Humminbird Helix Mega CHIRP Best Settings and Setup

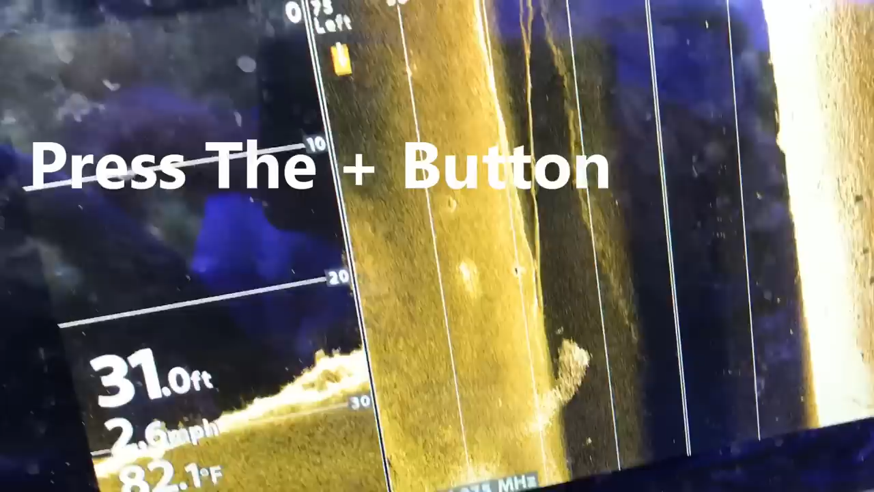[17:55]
On screen: depth 31.0 ft, speed 2.6 mph
There's a fish right there. Probably a bass hanging off the edge of that tree.
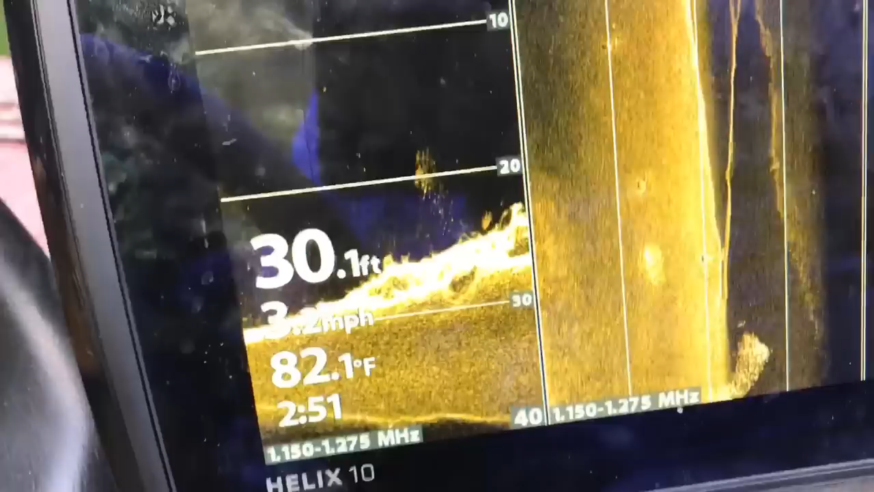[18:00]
On screen: depth 30.1 ft, water 82.1°F
But you can see you know as we're going down this bank you know we've got a steep bank here.
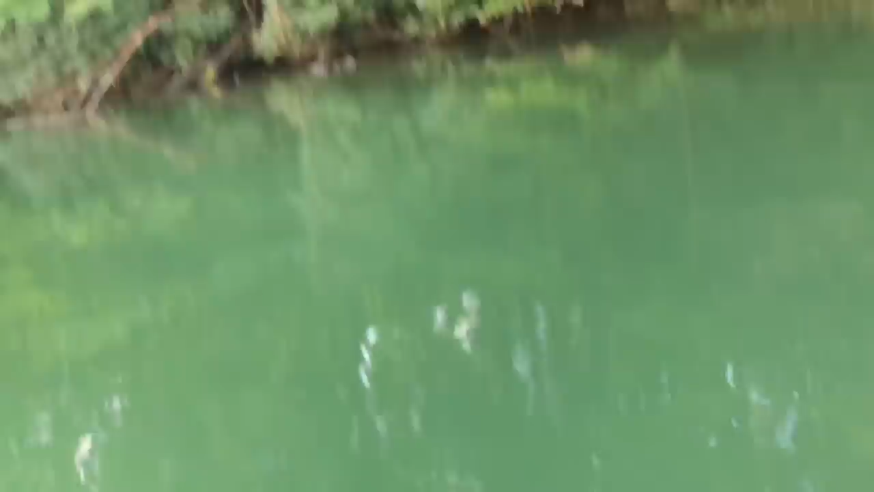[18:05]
We're at 29 foot of water. You can see we're not far from the shoreline.
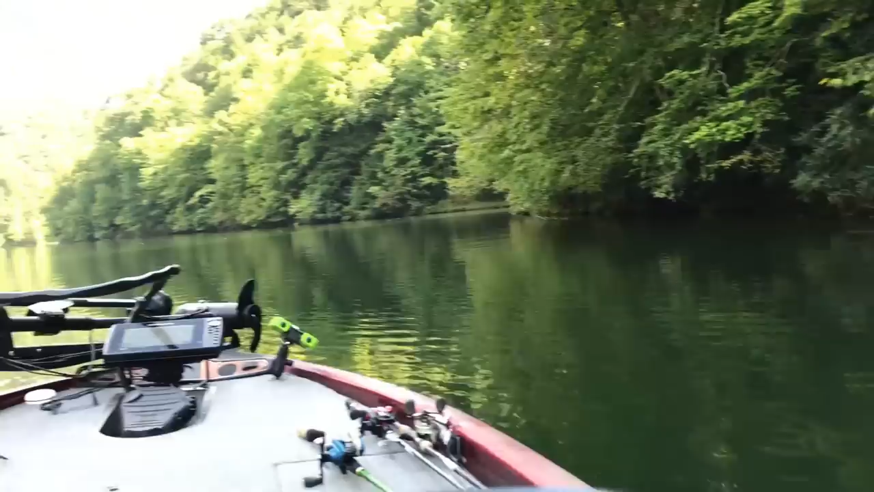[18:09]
So this again this this is very steep. But you can see how it blows out.
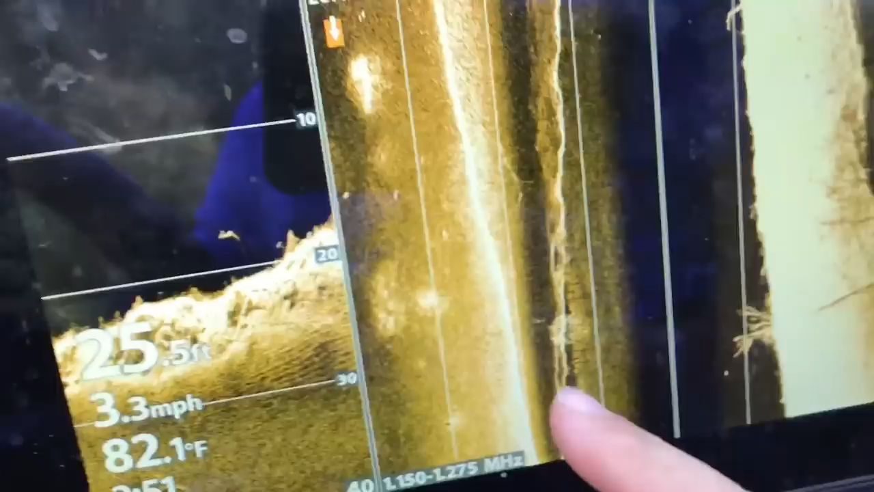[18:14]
On screen: depth 25.5 ft, water 82.1°F, speed 3.3 mph
Now here you can see real well the creek channel. The old creek channel. Got some fish hanging around there.
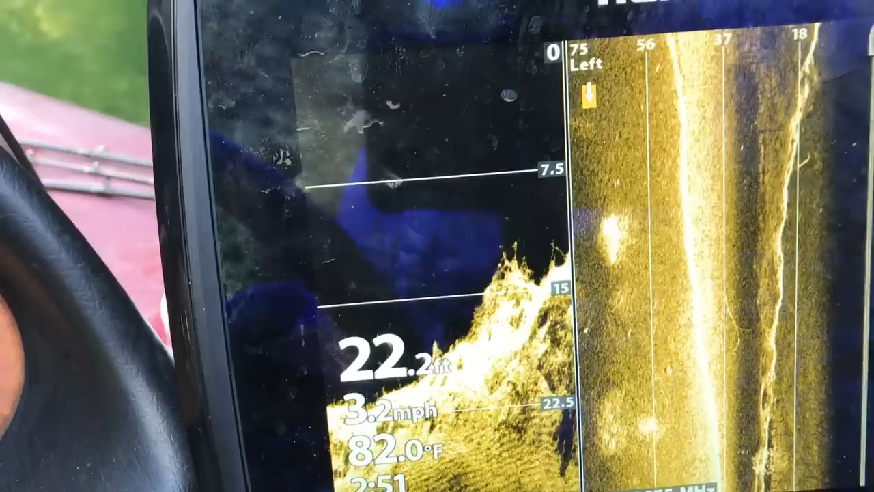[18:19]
On screen: depth 22.2 ft, water 82.0°F, speed 3.2 mph
Let's dim that up a little bit. Got some bait fish.
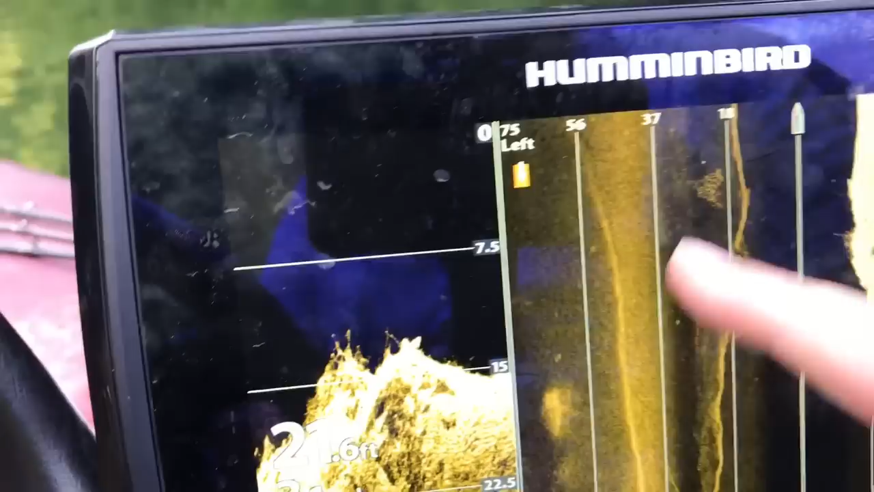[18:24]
There's some there's another fish hanging on the creek channel. That's that's a ledge guys.
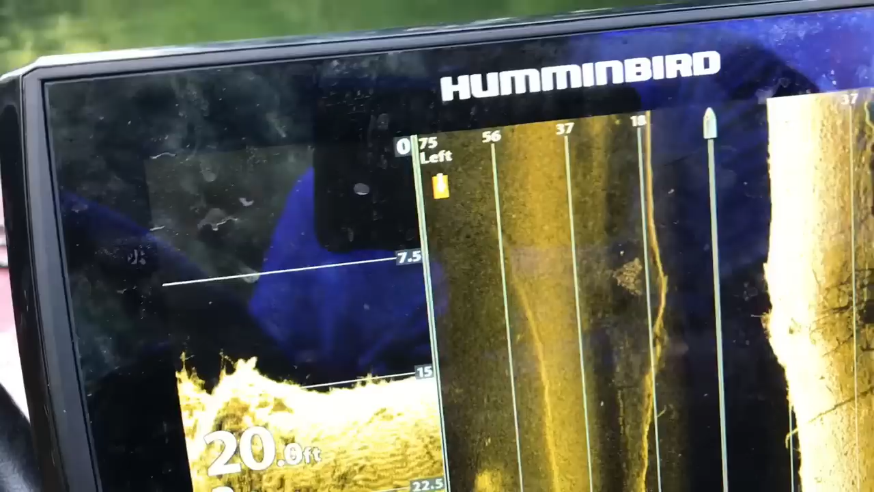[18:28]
On screen: depth 20.0 ft
That's what you're looking for right there. So you know I'll even dim that down to really look here a lot.
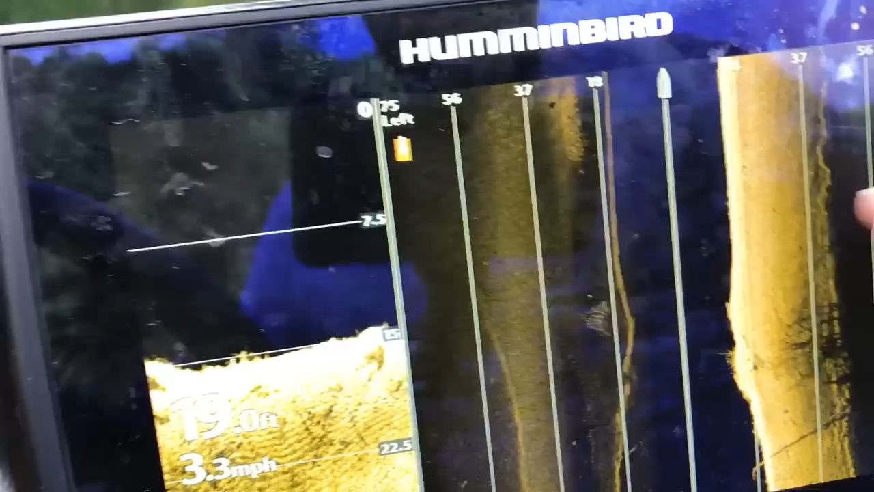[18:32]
On screen: depth 19.0 ft, speed 3.3 mph
And that's something that I play with a lot.
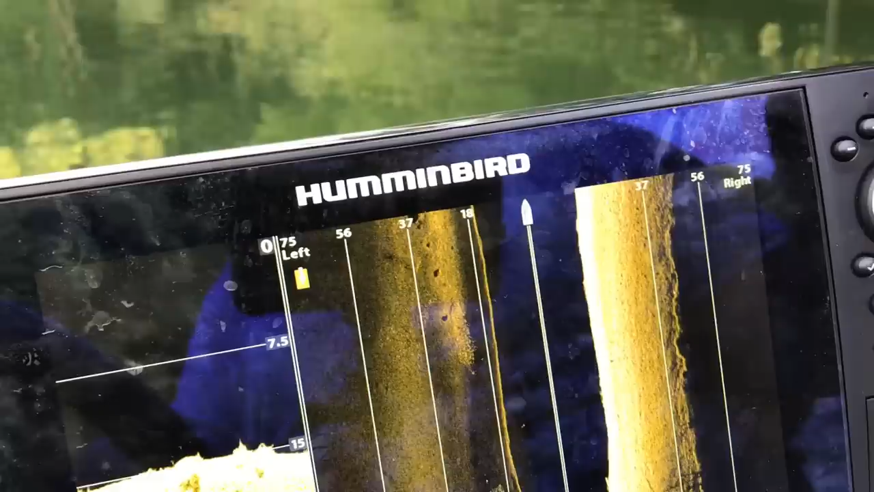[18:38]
Going down the bank you know this is a hard it's got a lot of rock on it.
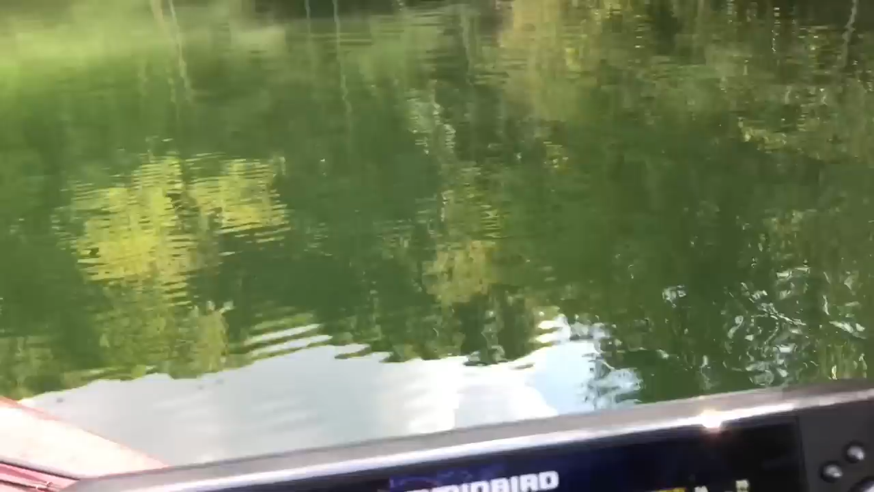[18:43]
Once you get close to the to the shoreline you can really see. So I'll really change this up a lot.
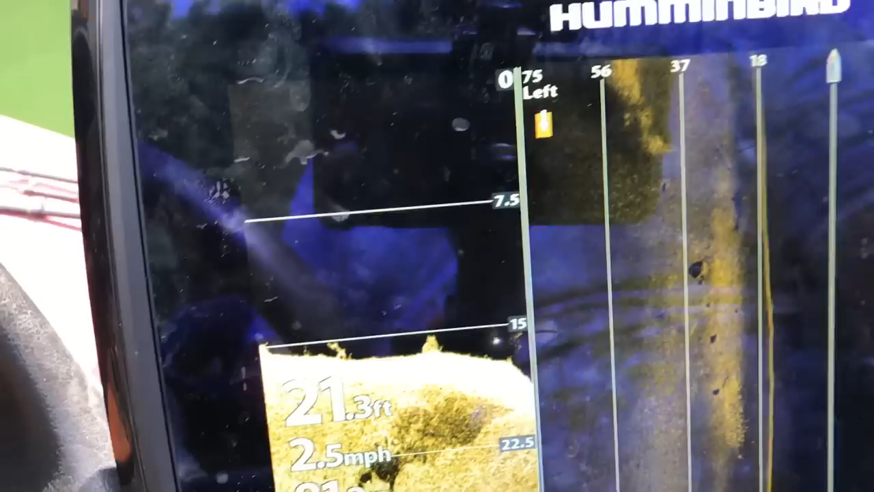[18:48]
On screen: depth 21.3 ft, speed 2.5 mph
You know here you can see a log laying out here.
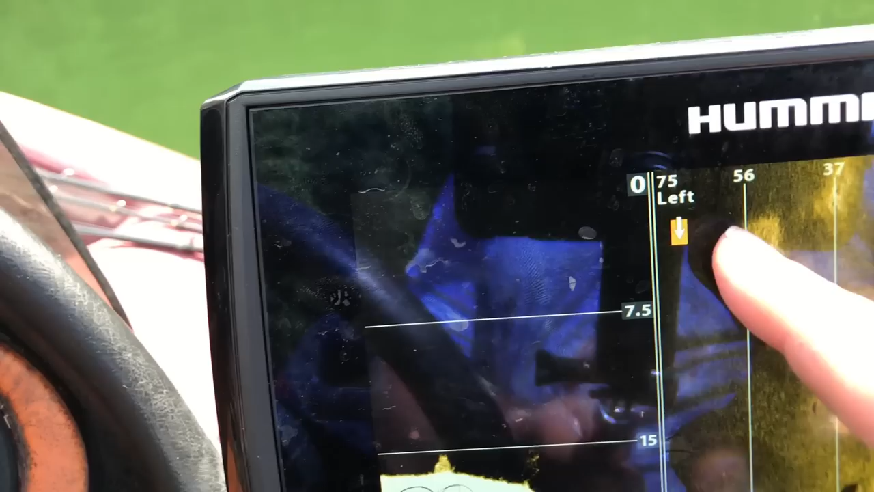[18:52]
There's a really hard bottom. Something laying there. Something in an X. Don't know what that is.
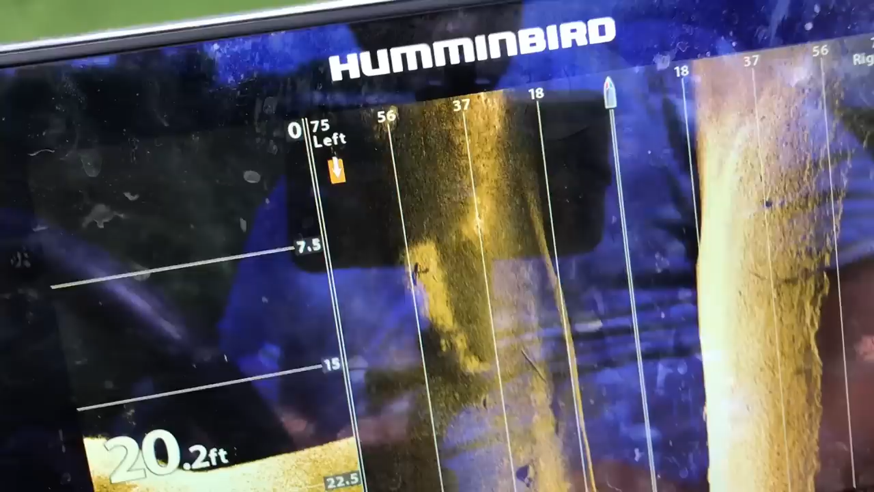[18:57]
On screen: depth 20.2 ft
We'll have to check that out. Well let's talk about the settings now actually here.
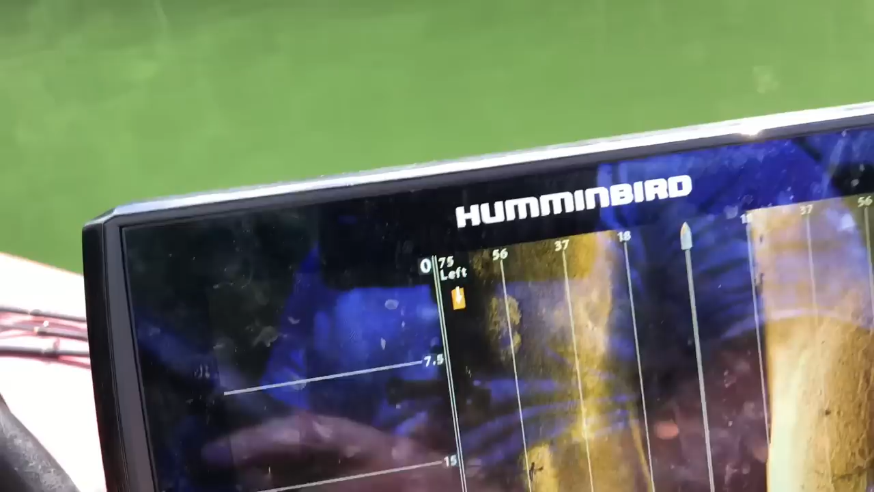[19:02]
So to get to the 2D side imaging settings we're going to push menu one time.
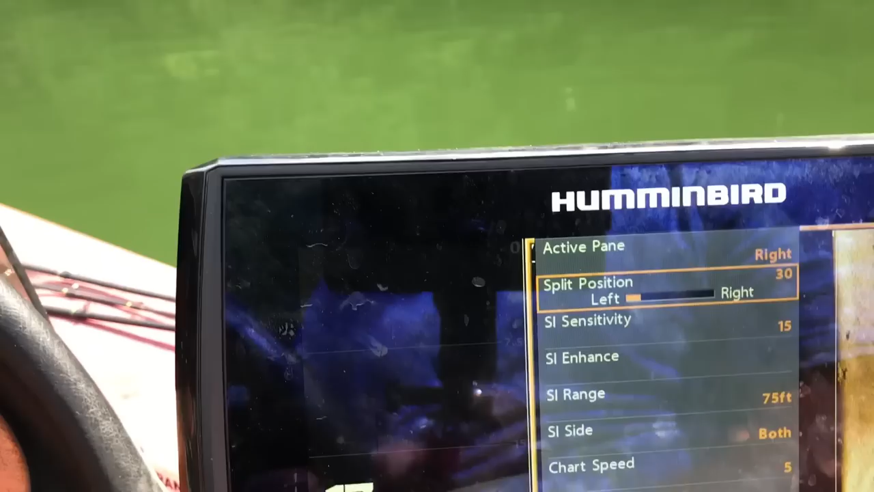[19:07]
And you can see you know I keep it at about 30. I want to see a little more of this than I do of that.
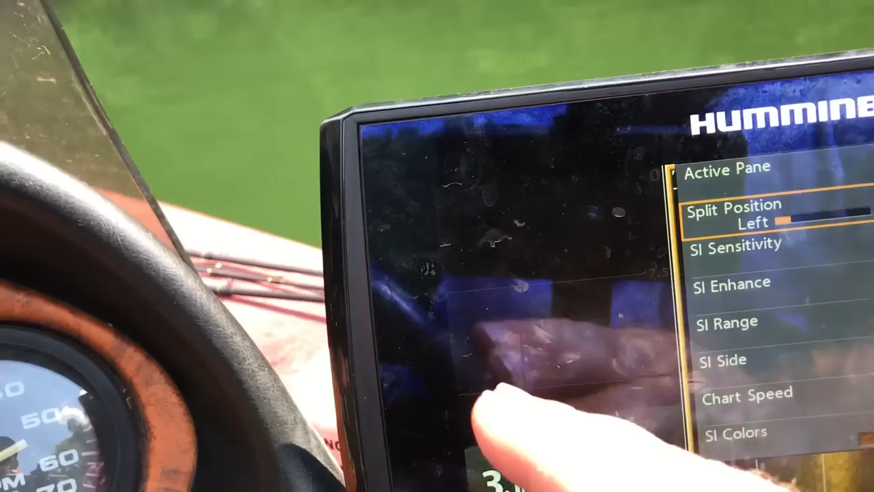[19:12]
Of the down imaging sensitivity.
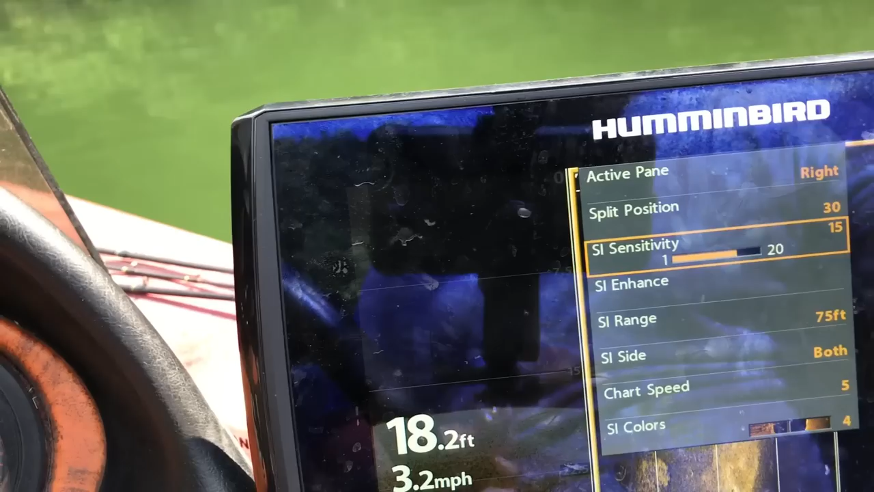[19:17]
On screen: depth 18.2 ft, speed 3.2 mph
You can tell I've got this set at about 15. but here's where it really matters. Let's go into the SI enhanced.
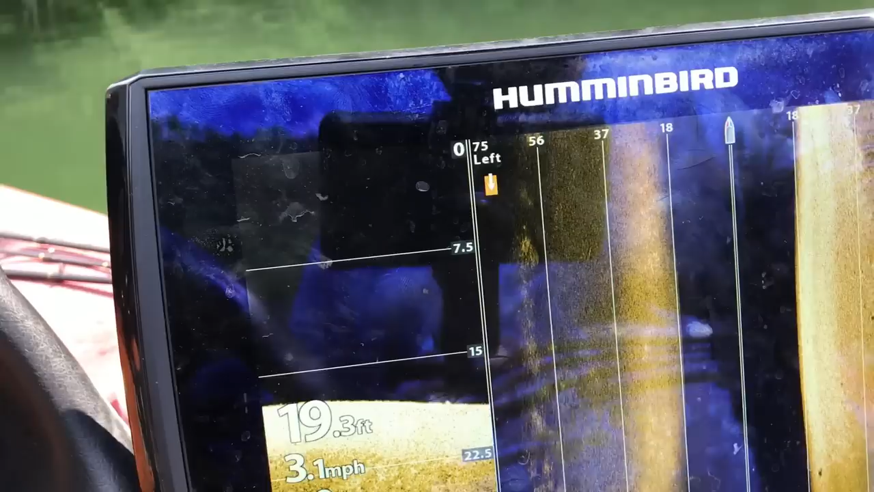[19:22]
On screen: depth 19.3 ft, speed 3.1 mph
And you'll notice guys and this is a great point for me to start.
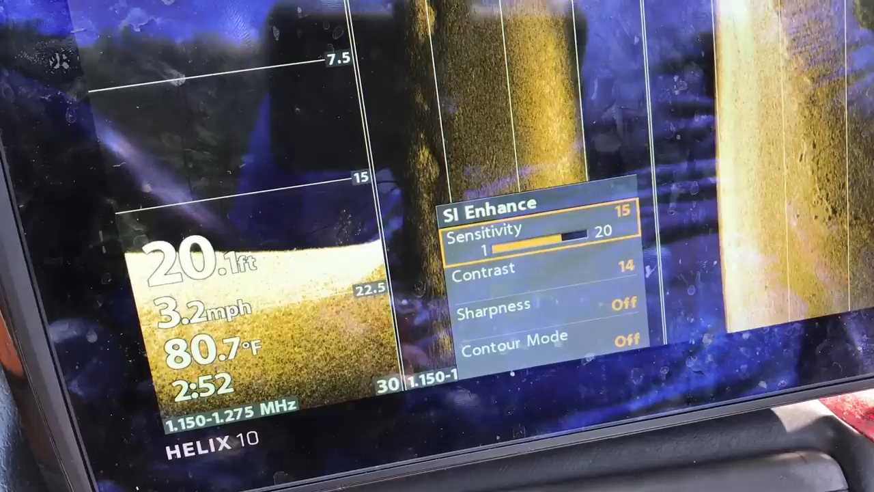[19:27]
On screen: depth 20.1 ft, water 80.7°F, speed 3.2 mph
Generally where I start is about 2 above contrast.